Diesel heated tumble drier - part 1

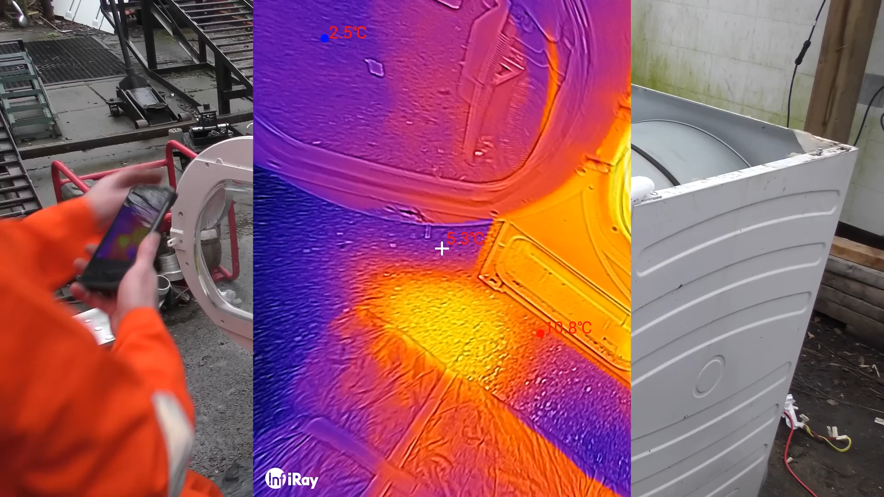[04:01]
On screen: max 10.8°C, min 2.5°C
So, we've got our nice hot diesel heater over here, output and hot air. And then, we come inside the drum. We've got a nice hot back thing on the drum, where the hot air's coming out. See the drum's hot in there. Can't really see it's too hot from this, because it's shiny aluminum. Can I even shut the door once it's... Oh! I have to unbreak the... Wait.
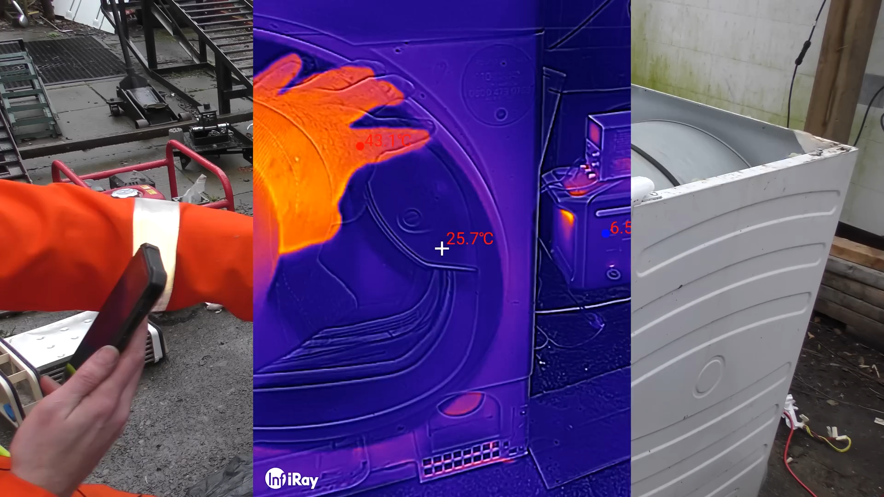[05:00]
On screen: spot 25.7°C
to put inside, and... Right, let's just see if the temperature down here creeps up. Can I feel hot air coming out? Not particularly. Then again, the door's also not shut. Right, okay, let's get a towel or something in. Throw it in and see if it dries.
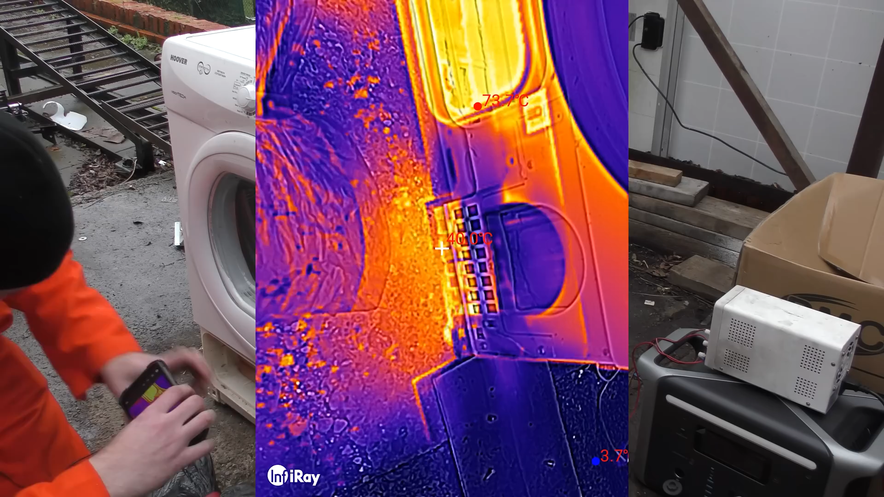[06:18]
So we've got plenty of hot air coming out of the now tumbly dryer bit.
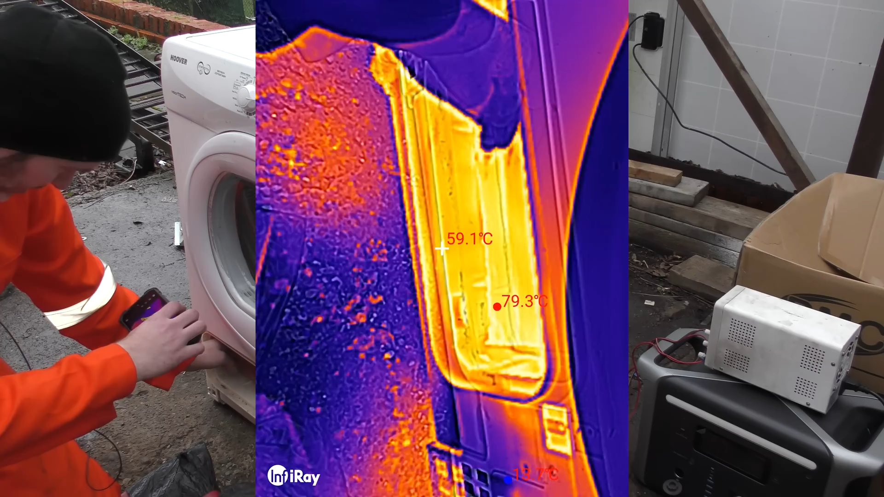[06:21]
On screen: spot 59.1°C, max 79.3°C
This bit's nice and warm because it's full of hot air as well. I don't know why I turned my phone on the side there.
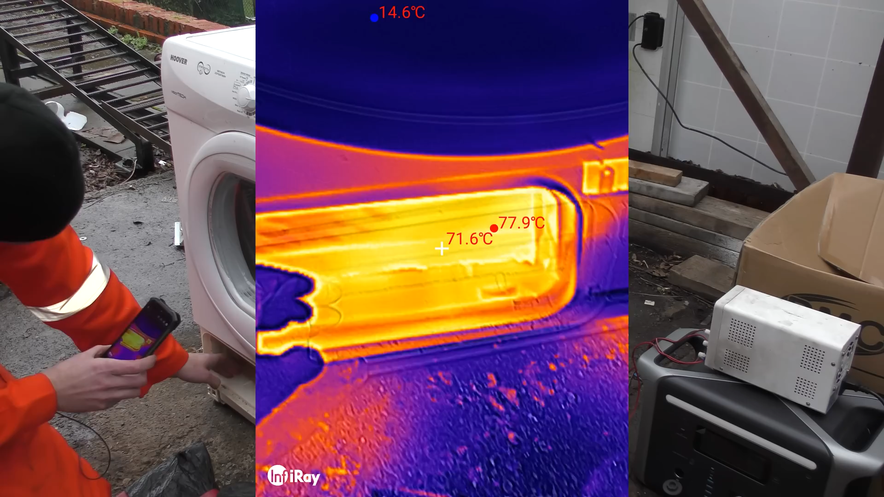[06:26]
On screen: spot 71.6°C, max 77.9°C, min 14.6°C
I've had to make some adjustments here with cardboard.
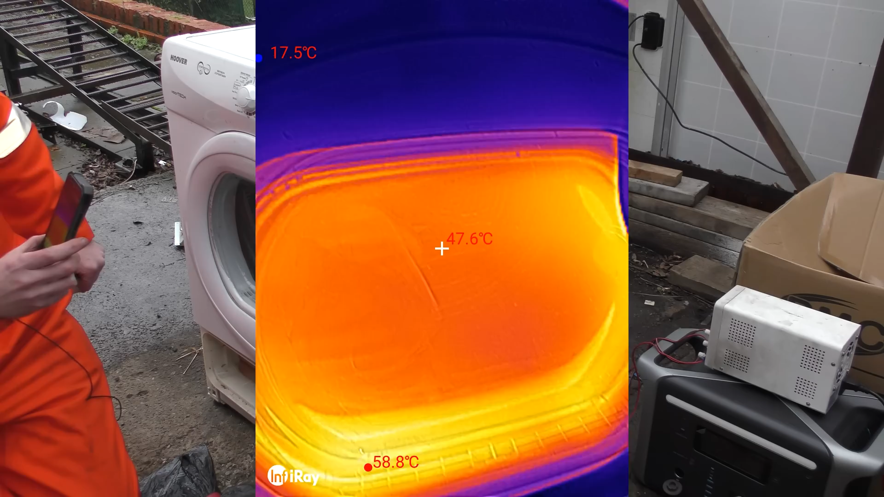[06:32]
On screen: spot 47.6°C, max 58.8°C, min 17.5°C
And the air's definitely hot.
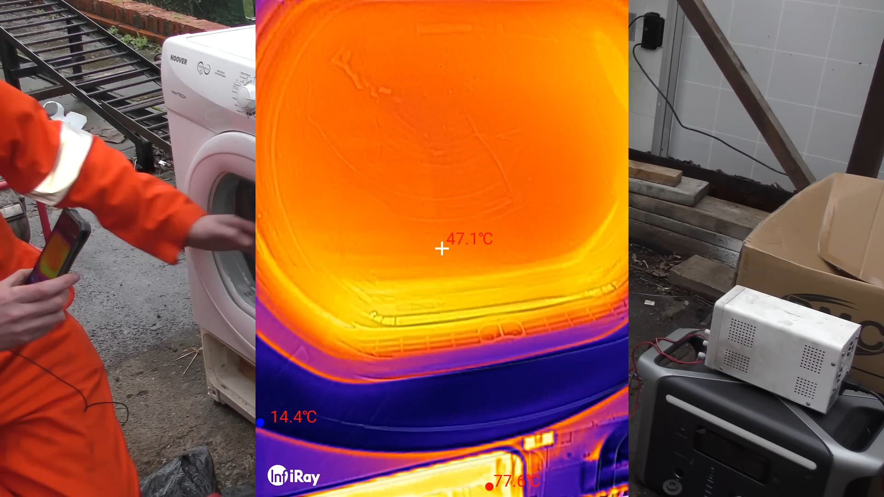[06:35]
On screen: spot 47.1°C
Oh, it's hot. Oh, we might be too hot. The anchor diesel here might be putting out too much heat.
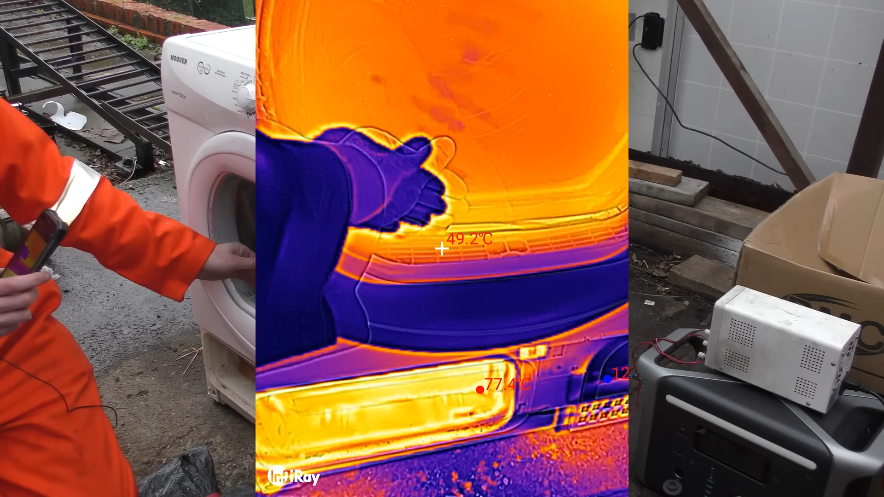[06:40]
Oh shit. Oh shit, please. Well, that's good. That means you could run your diesel heater at a lower power output.
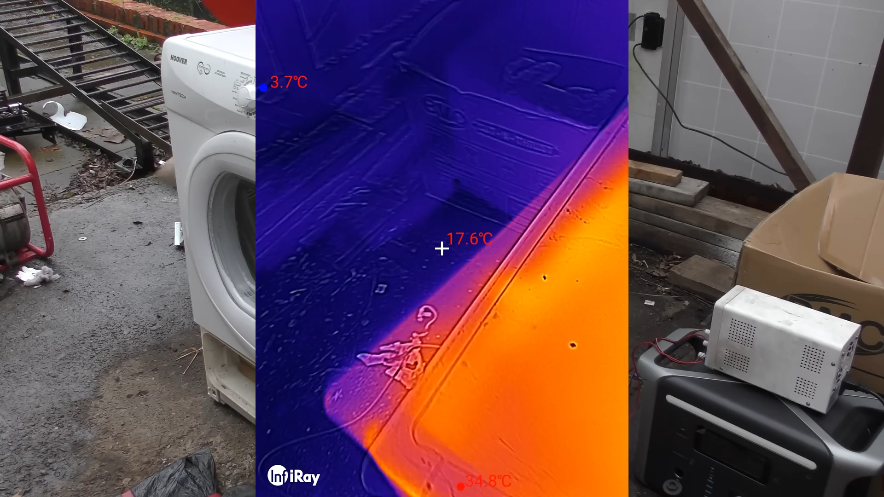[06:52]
On screen: spot 17.6°C
We'll turn the diesel heater off